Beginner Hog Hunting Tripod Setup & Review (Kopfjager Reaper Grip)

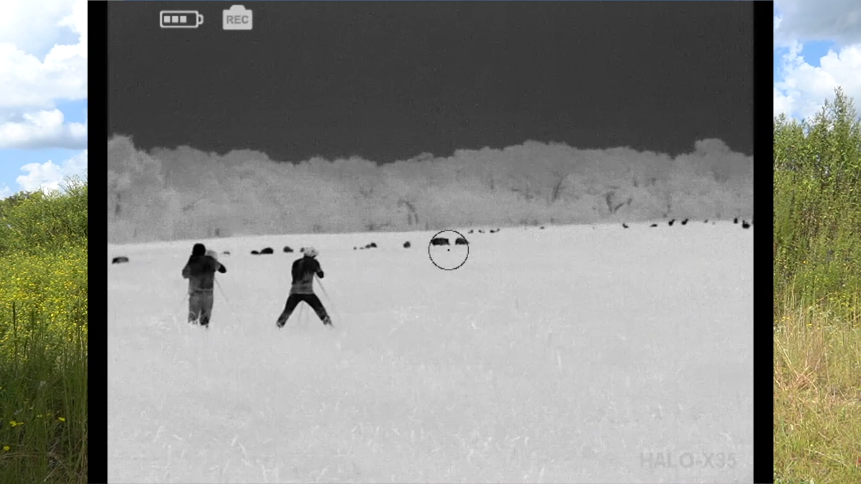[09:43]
bit wider of a stance and that that's comfortable for me and that's what i use but i do that so i'm able to pick the gun up and i can walk staring at the pigs